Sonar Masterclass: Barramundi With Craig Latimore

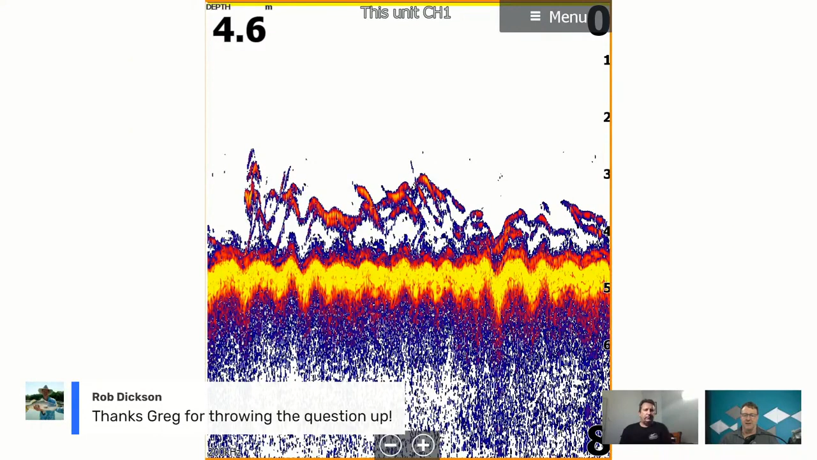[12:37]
On screen: depth 4.6 m
Tell us what we're looking at on the screen there now, mate. I mentioned before I've got a 2D skimmer, and that's two reasons I've got that, is one is in the tropical north, a lot of your water is really dirty, and you're going along the plane at, you know, 50 k's an hour in like one and a half metres of water.
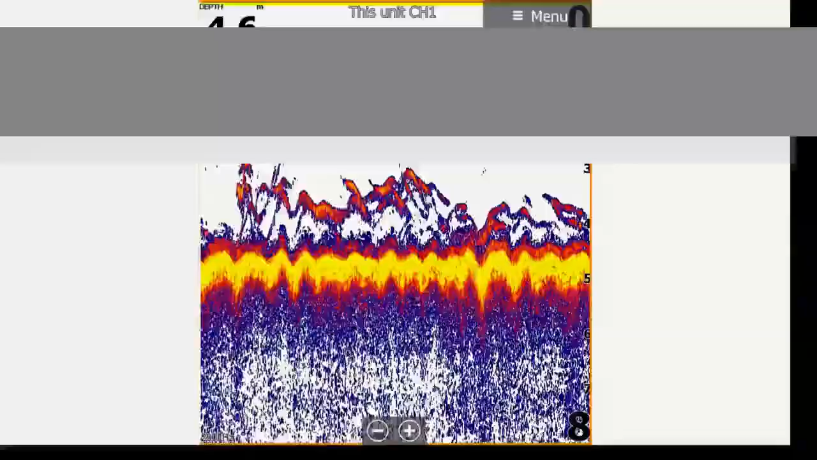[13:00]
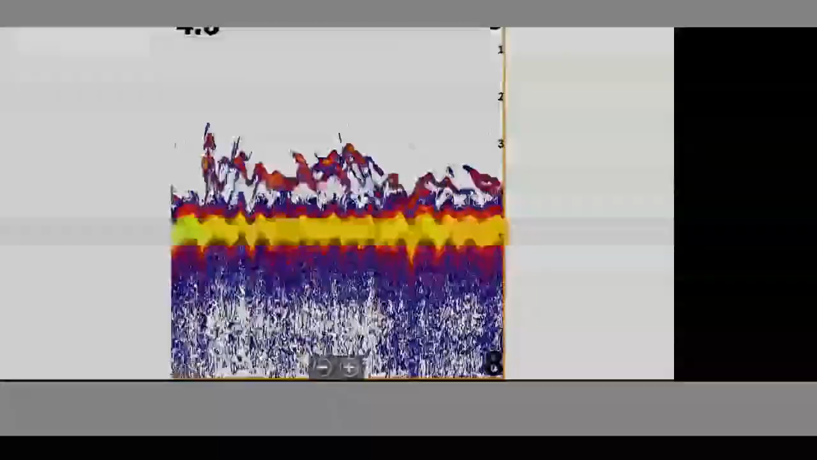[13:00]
I find the active – the three-in-one active drops in and out of depth,
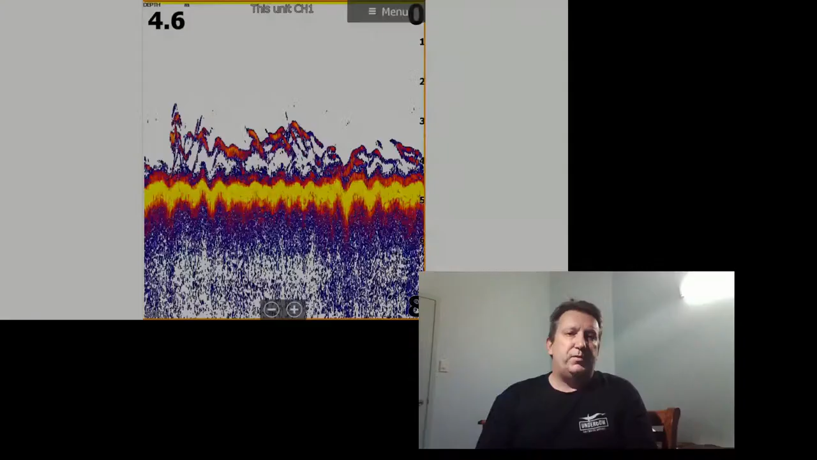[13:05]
and it's something you don't want to happen because wind-dirty water, 10 metres can look the same as 20 centimetres with a rock bar behind it, you know. So you really need to keep that depth going. The other thing is I grew up on – before Barramundi, I was just obviously like a lot of people just using 2D sonar, and I got used to knowing what I was looking at. And that there is a – I knew they were reef fish, and they're actually golden snapper or a finger mark for the Queenslanders,
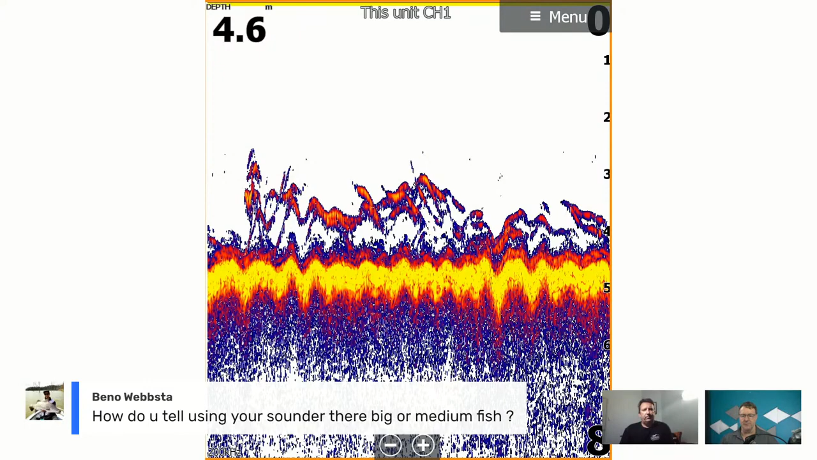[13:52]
On screen: depth 4.6 m
and they're all around that 50, 55 centimetre mark. Excellent. All right, mate. I've got a question coming up from Benno Webster here, so I'm going to bring that up on the screen. I'll take that screenshot down. So Benno's a regular viewer of our masterclass as well, so good on you for coming along tonight, Benno.
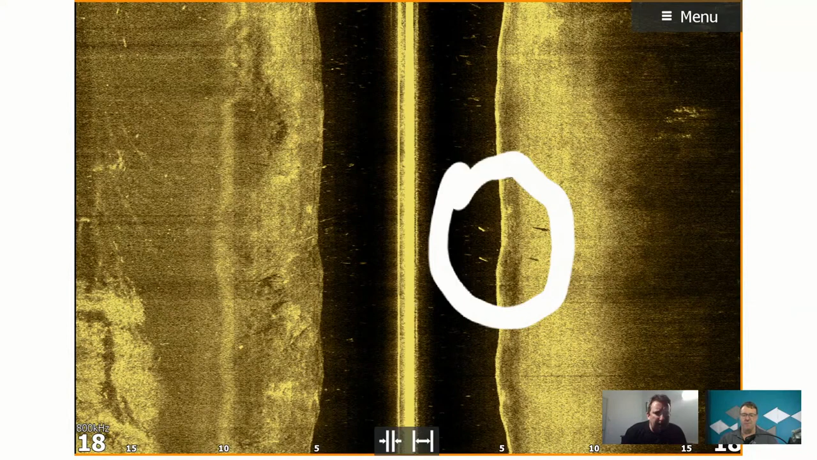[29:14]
On the left-hand side there, on around that six, seven-meter mark from the center, you can actually see rocks there, but they're not that clear.
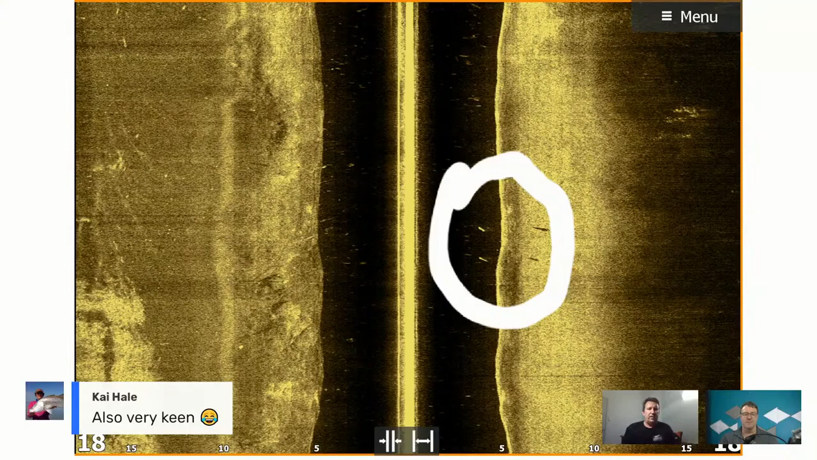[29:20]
This is when I first put the HCS Live on my boat. I knew what I was looking at, but I wasn't happy with it. And if you go back to that other screenshot,
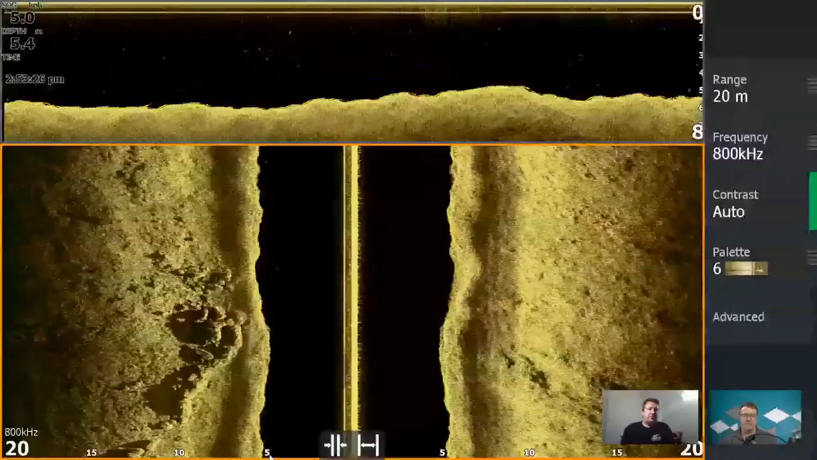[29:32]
I've moved that three-in-one transducer down 10 millimeters. Wow. And look at the difference. Mm-hmm. So if you're not getting good quality pictures from your transducer, move it centimeters, like millimeters, left, right, up, down.
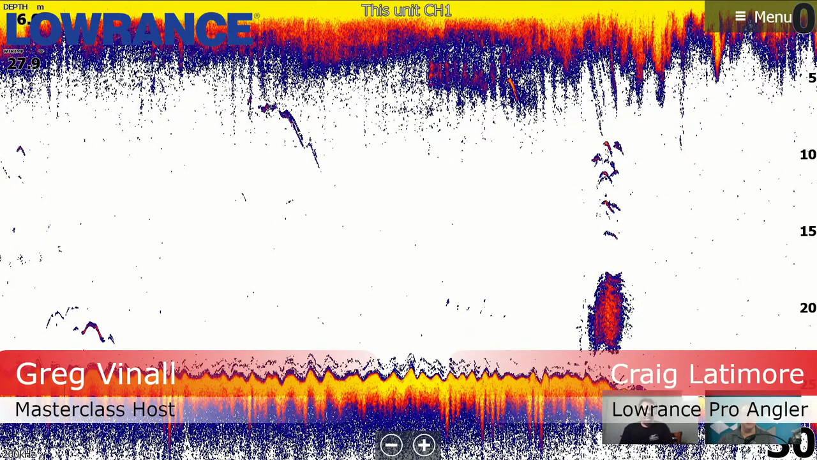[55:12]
So, obviously, a bit of action going on here. Tell us what it's all about. Yeah.
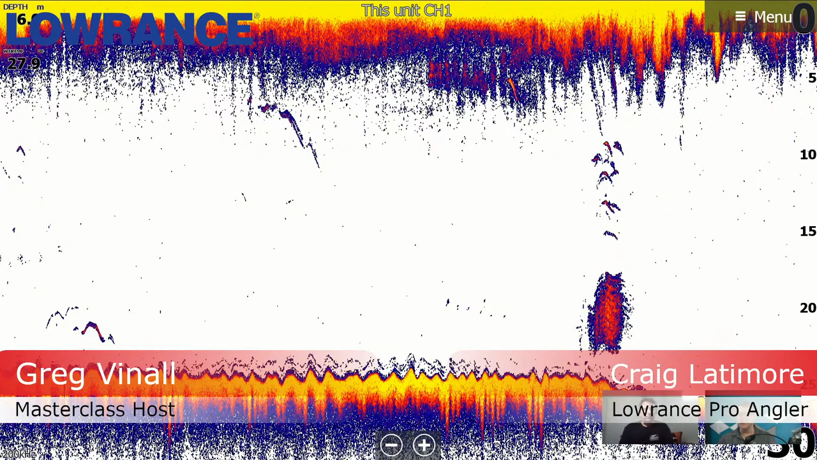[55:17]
Just before I start, the top of that is very noisy. Why is it not noisy? That was a very rough day. That's what that is. That's just bubbles from white caps and stuff like that. Yep. Yep. But we were fishing for Spanish mackerel and that's what all those arches are. That's a big bait ball on the bottom. They push that bait ball down. Yeah. They weren't big Spaniards. They were, you know, that metre, metre ten mark.